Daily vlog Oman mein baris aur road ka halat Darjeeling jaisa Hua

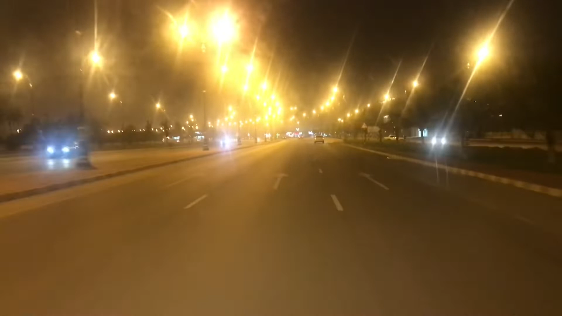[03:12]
ये रहा नजारा, ये उमन का सलाला का ये नाइट व्यू है।